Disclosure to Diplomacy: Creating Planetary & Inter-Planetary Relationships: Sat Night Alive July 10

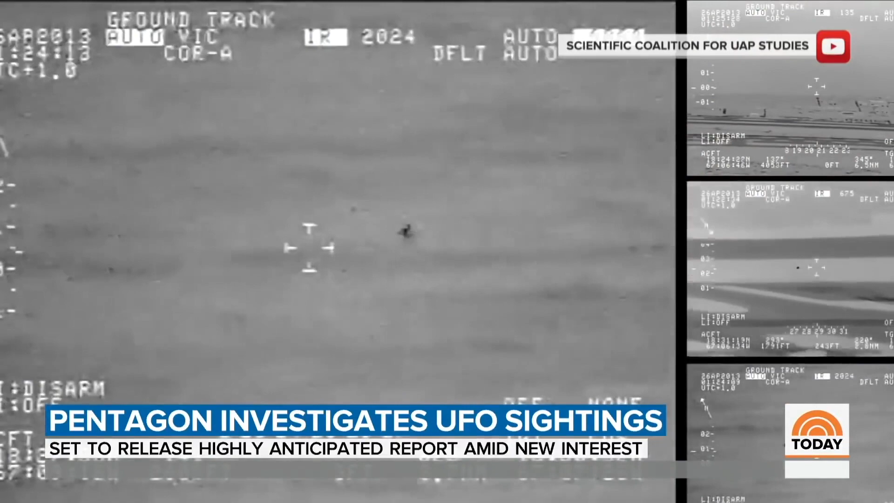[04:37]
then flying into the water, popping back out before appearing to split into two and disappearing.
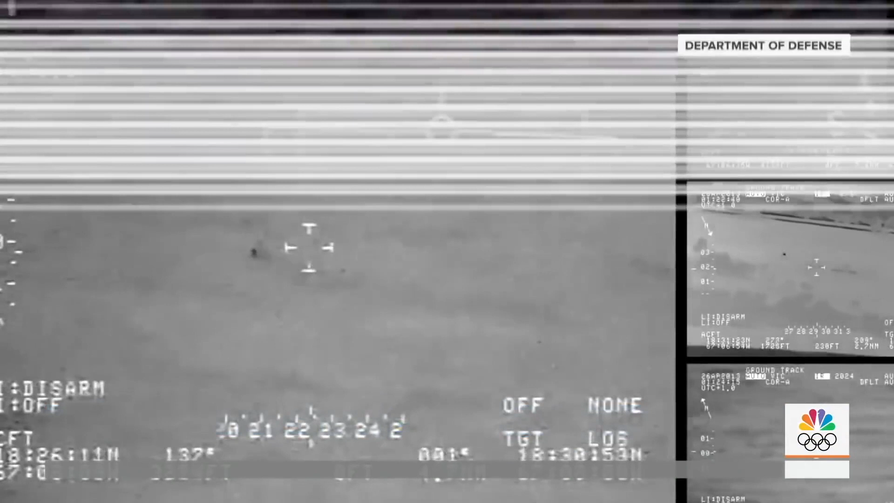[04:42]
Over the last several weeks, some of the nation's top former intelligence officials have been raising eyebrows.
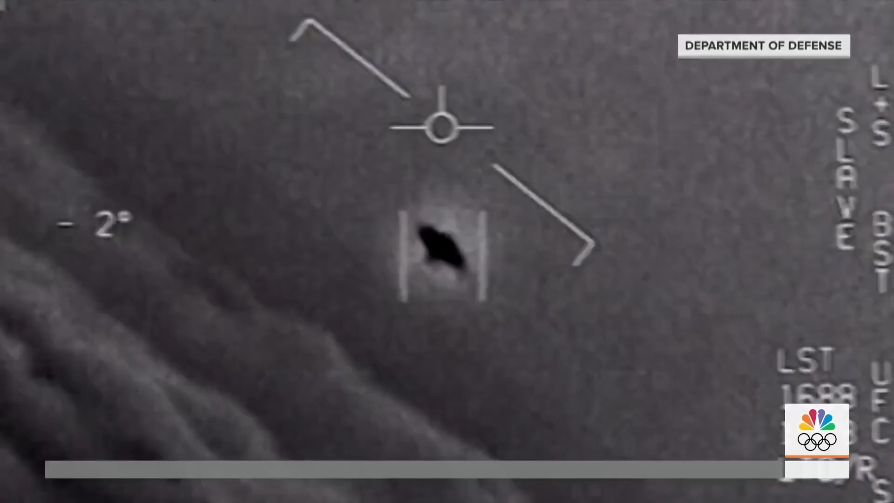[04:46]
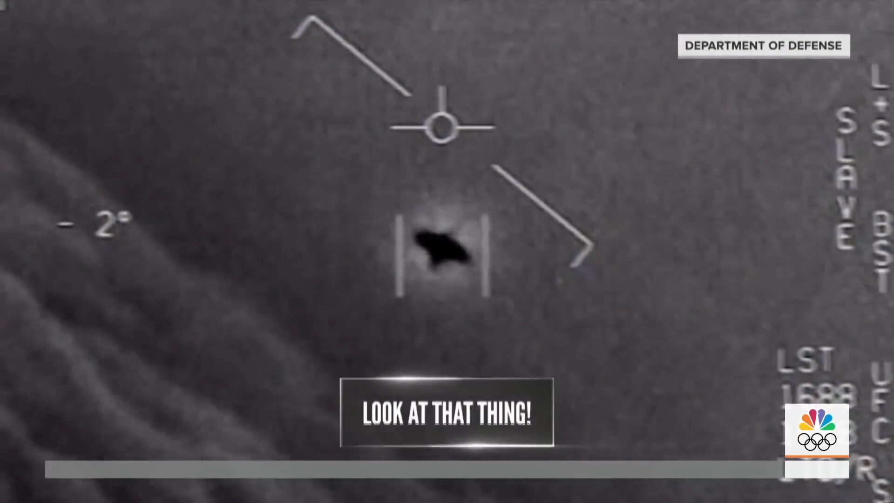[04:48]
Look at that thing! It's verted!